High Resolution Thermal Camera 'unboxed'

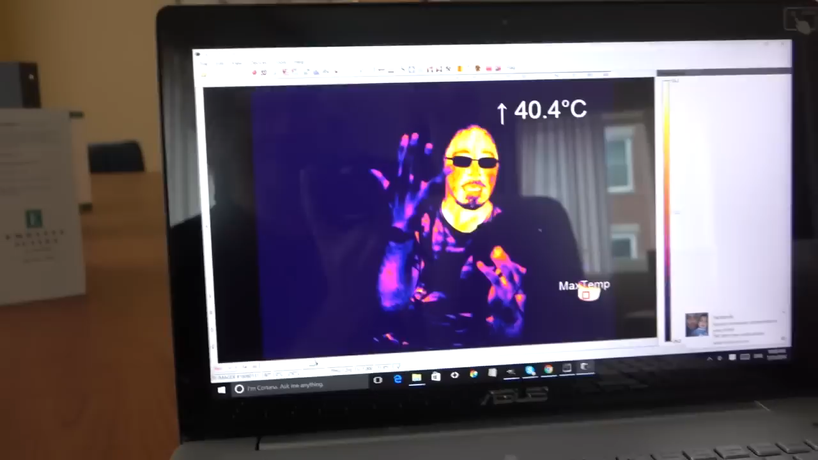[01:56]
On screen: max 40.4°C
just filmed me on an exercise bite, and the results just blew my mind.
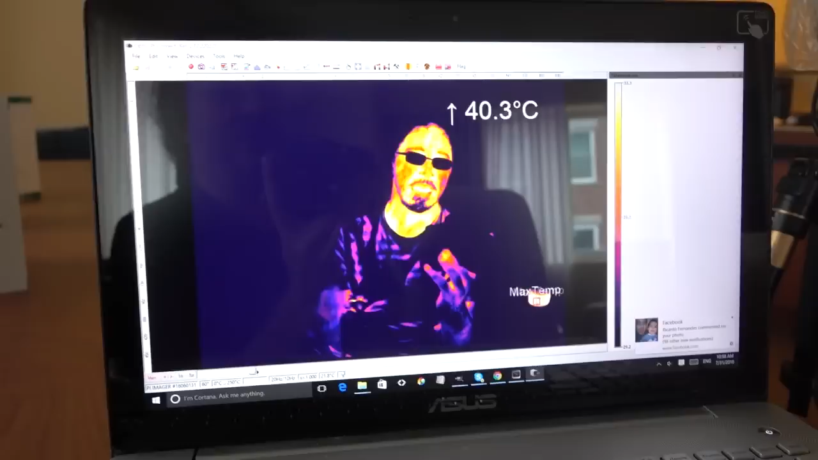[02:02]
On screen: max 40.3°C
I just completely wasn't expecting it. But that is a story for another day, I'll get on to that, and also,
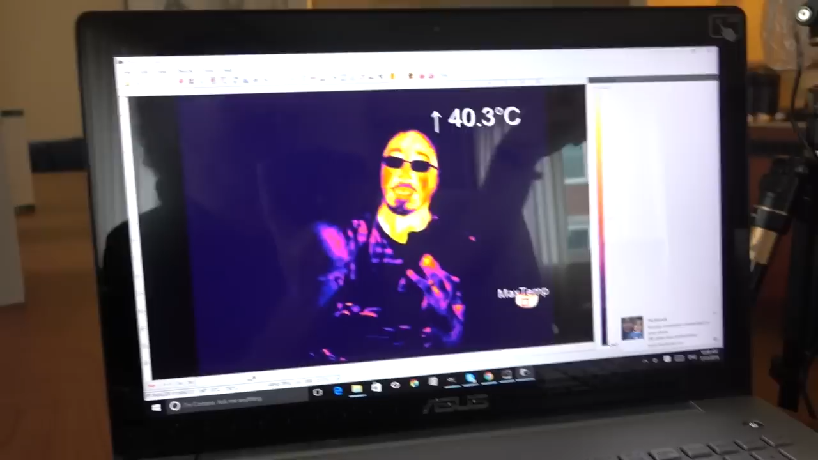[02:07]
On screen: max 40.3°C
the shower, the hot showers and cold showers in the infrared is absolutely fantastic.
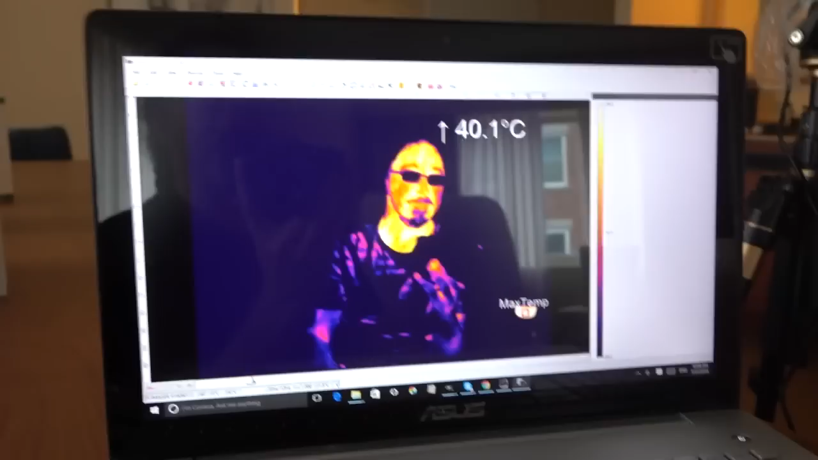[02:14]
On screen: max 40.1°C
So anyway, yeah, those are the main reasons why I got this camera, it's got a, it's got a good resolution,
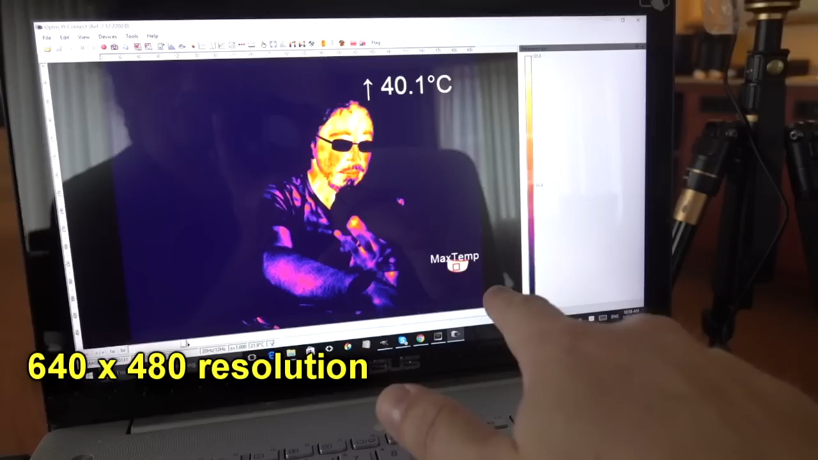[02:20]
On screen: max 40.1°C
and it's got a good, uh,
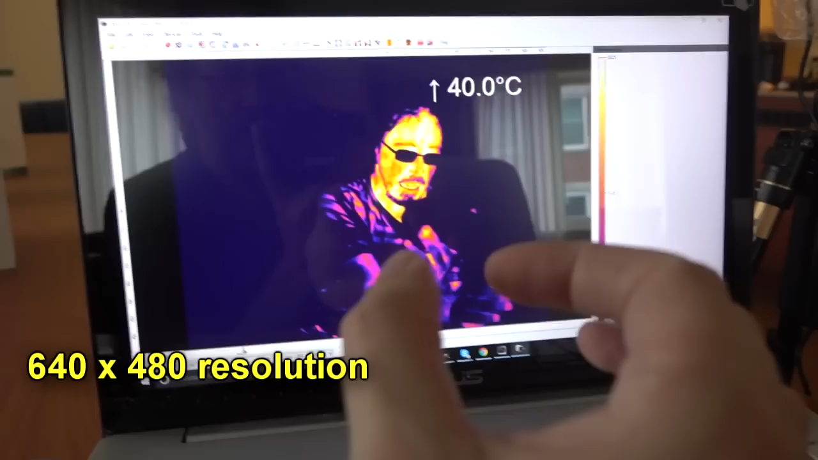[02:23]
you can have a good temperature sensitivity, and also, it's got a good temperature range,
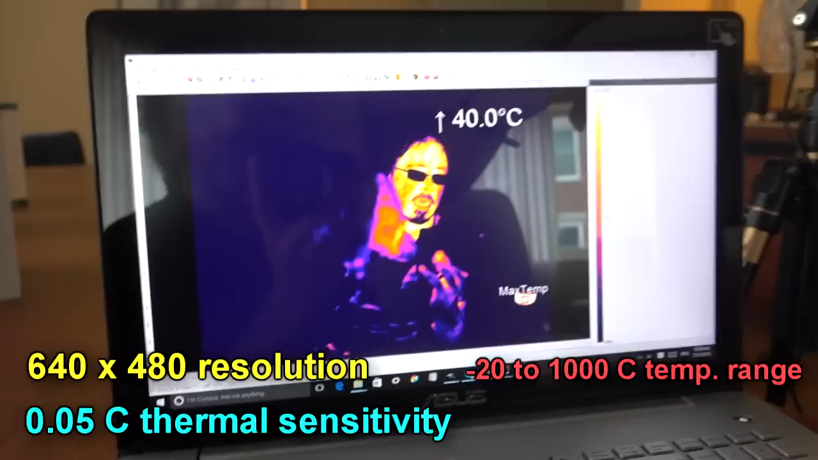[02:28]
On screen: max 40.0°C
so this thing will go from about minus 20 to over a thousand, which is a pretty good temperature range.